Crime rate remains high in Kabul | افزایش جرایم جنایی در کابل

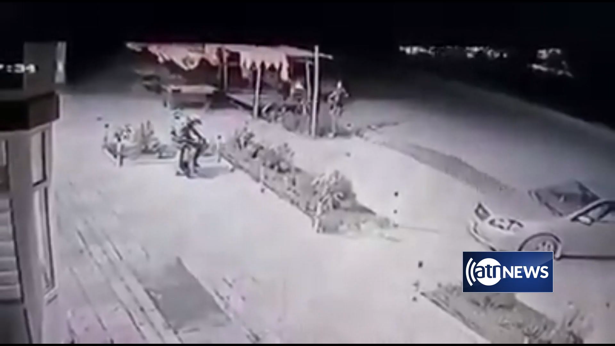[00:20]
در این ویدیوی دیگر دو فرد مسلح می آیند و اصلی نظامی پوش را می گیرند و می روند.